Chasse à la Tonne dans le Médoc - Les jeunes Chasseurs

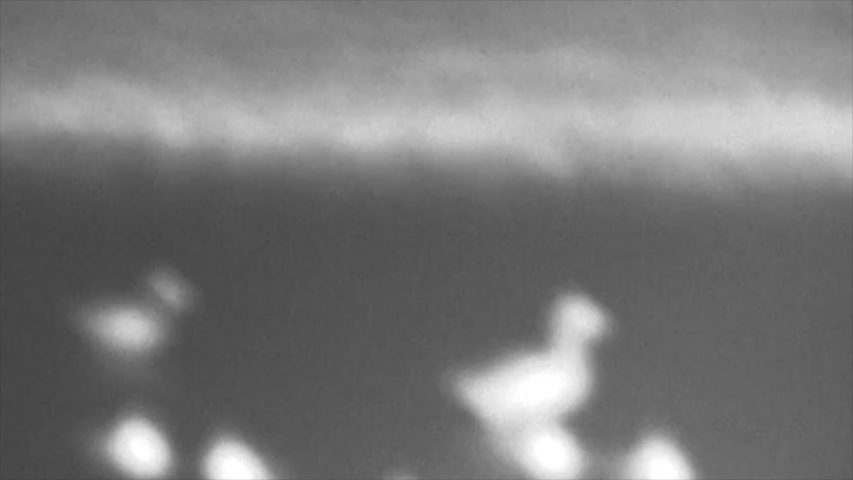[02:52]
Tu vois bien là, waouh, c'est abusé. Tu vois quelque chose? Non, je regarde au fond, mais là je vois pas grand chose.